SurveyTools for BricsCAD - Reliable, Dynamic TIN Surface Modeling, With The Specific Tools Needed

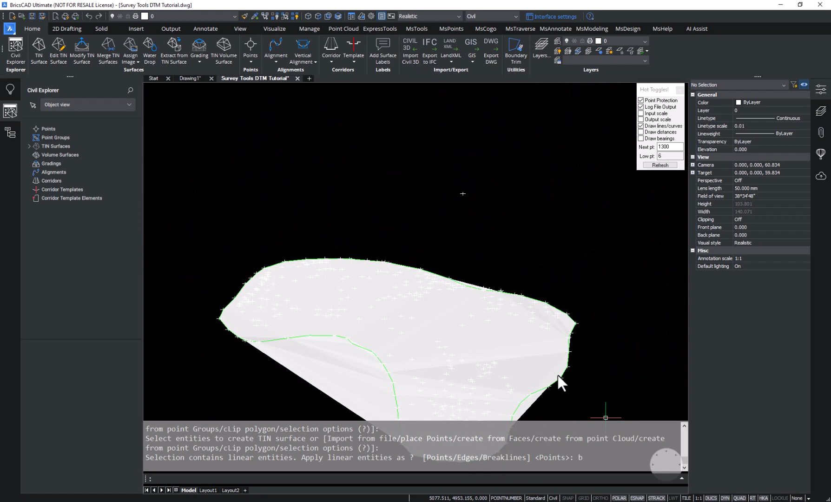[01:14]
make sure that it's providing me an accurate representation of the base of this stockpile
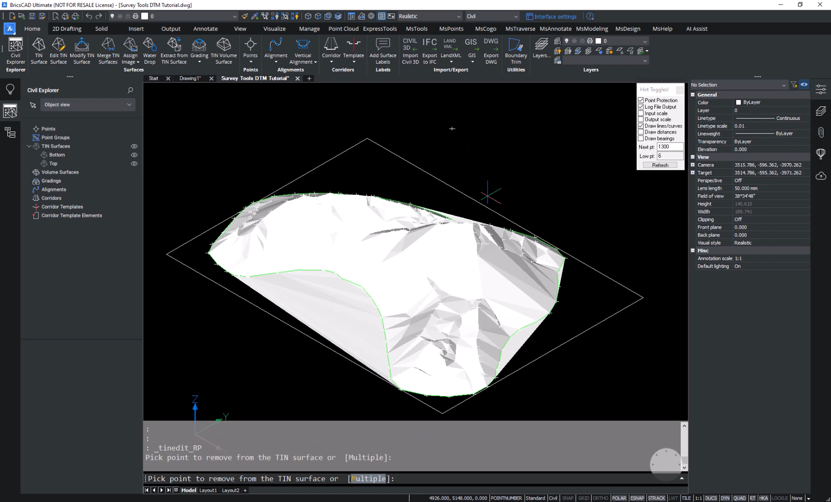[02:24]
want to exclude from the surface and you can see the tin is redrawn now I'm satisfied that the top and the bottom surface are accurate and we're going to generate a volume so I'll create a volume surface we'll start by
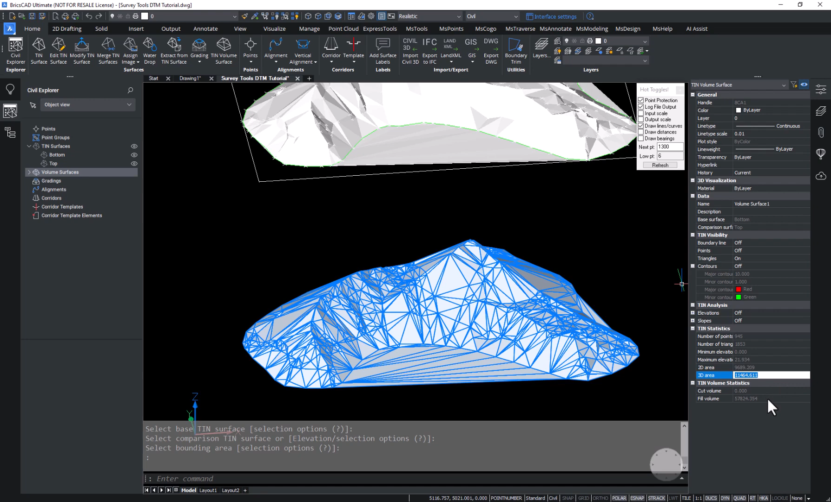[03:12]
surface and we can see what the volume is between top and bottom we can also see the 2d area the 3d area and some statistics about the triangles that make that surface thanks for learning about surface volumetrics with me